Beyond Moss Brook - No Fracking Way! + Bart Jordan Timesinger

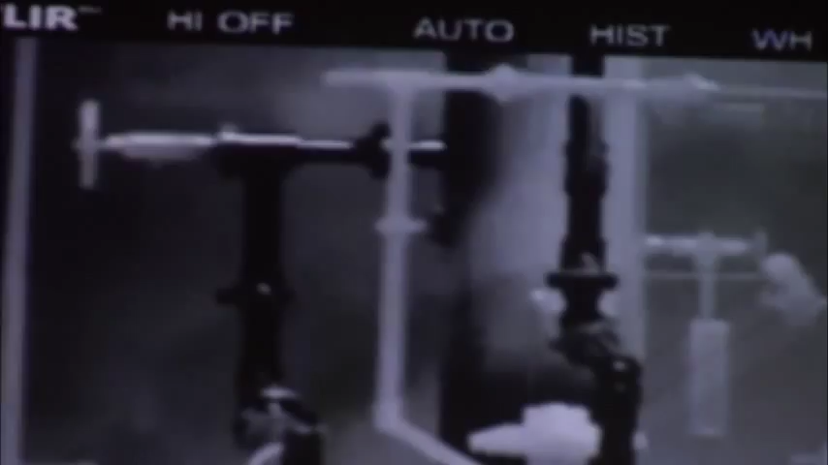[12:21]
Whenever you sweep an area to look for a gas leak, you can be 2 foot from it and miss it.